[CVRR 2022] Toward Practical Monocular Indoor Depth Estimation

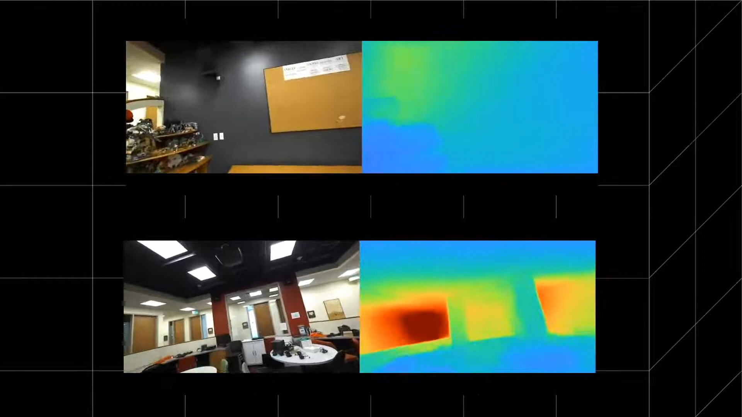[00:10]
Our framework can reconstruct structured and metric depth, for in the wild, complex, and densely cluttered indoor scenes.
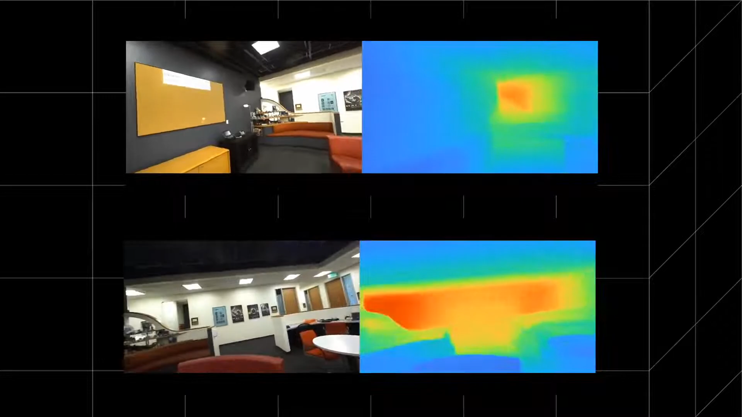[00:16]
Depth maps can be back-projected into 3D points, and show valid disocclusion.
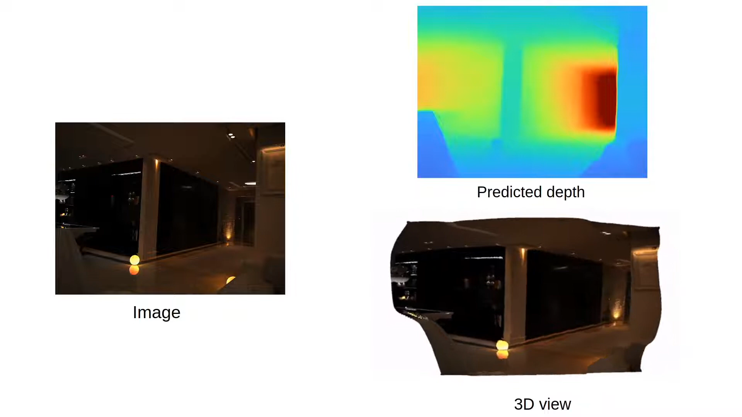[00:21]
We propose a practical indoor depth estimator, including the features, first, learning without curated depth annotations, we study the self-supervised learning.
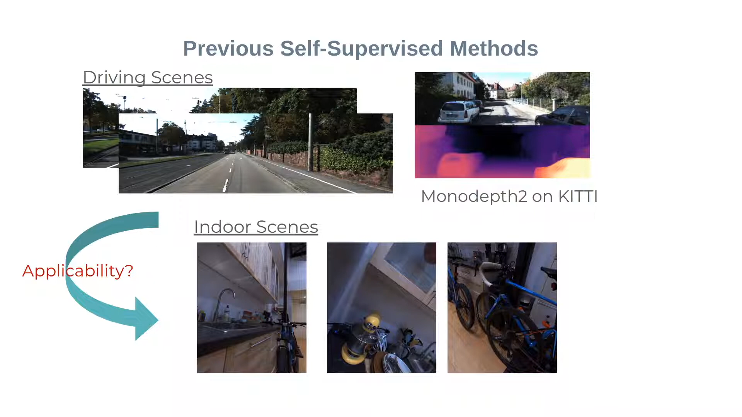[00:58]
We first show previous methods can fit training data well.
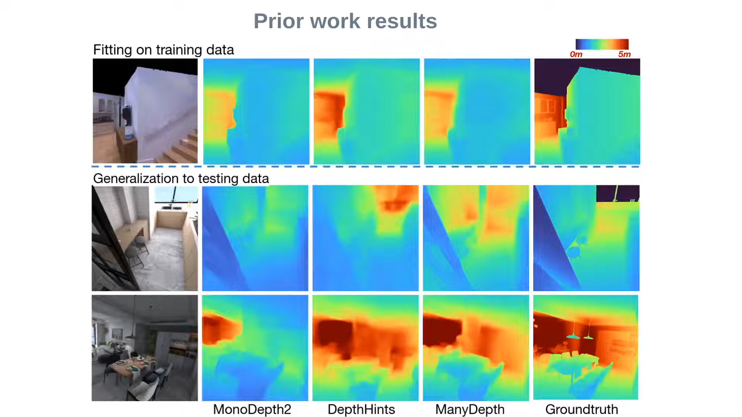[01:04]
But they generalize to testing data poorly. Then, we introduce our dis-depth framework. It can be divided into two branches.
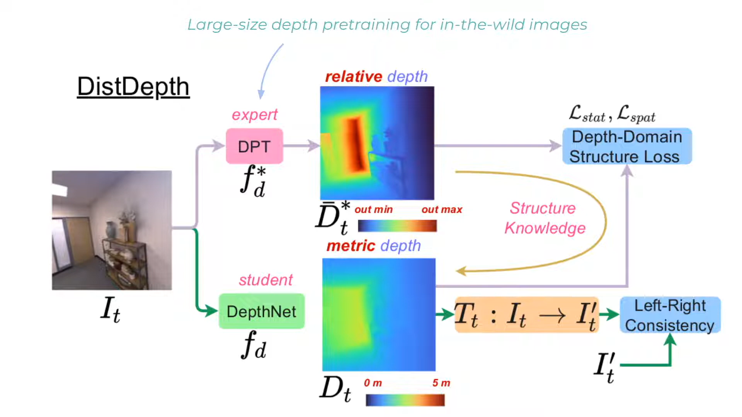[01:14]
The lower branch adopts a left-right consistency loss, which aims at estimating the metric depth from stereo pairs, using back-projection and reprojection.
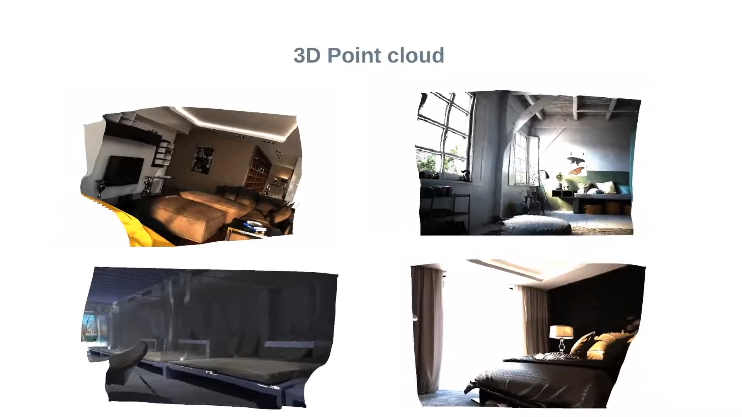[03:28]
Here is 3D point cloud from our depth maps that show reasonable disk occlusion view. Here is a comparison of 3D photos.